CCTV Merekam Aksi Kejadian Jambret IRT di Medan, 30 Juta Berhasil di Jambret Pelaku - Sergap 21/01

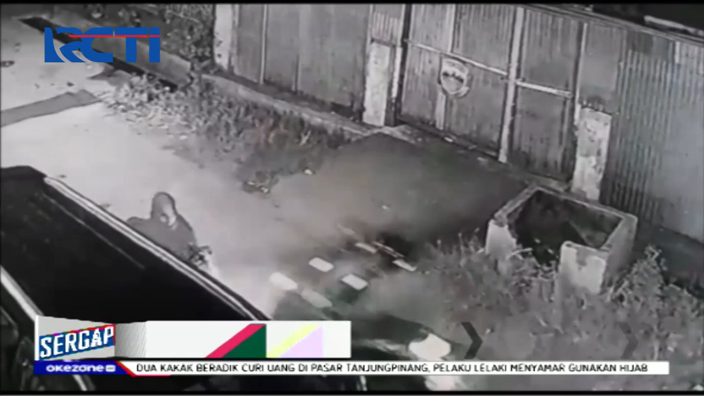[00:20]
Dalam rekaman CCTV terlihat, seorang ibu rumah tangga menjadi korban penjabretan di Jalan Karya Bakti, Kecamatan Bedan Kota, Sumatera Utara.